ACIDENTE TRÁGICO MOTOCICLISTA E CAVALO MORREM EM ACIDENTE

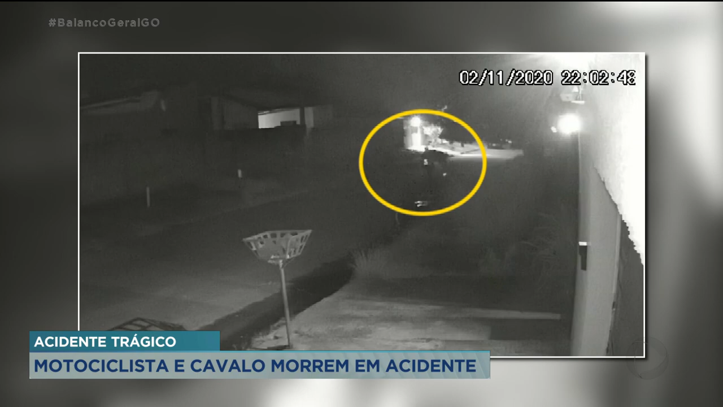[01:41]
A gente consegue até ver pedaços de carenagem e também o local onde ela acabou ficando.